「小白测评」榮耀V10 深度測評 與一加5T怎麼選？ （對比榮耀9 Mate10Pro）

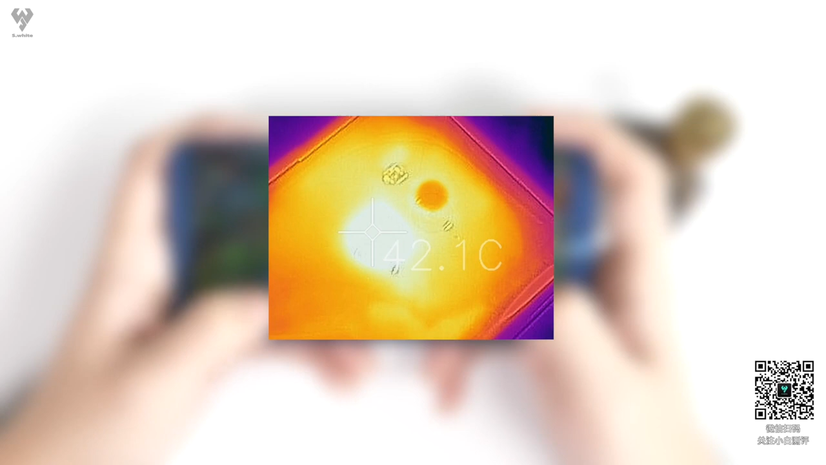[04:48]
1度这个成绩在我们的数据库中排到了中等片上了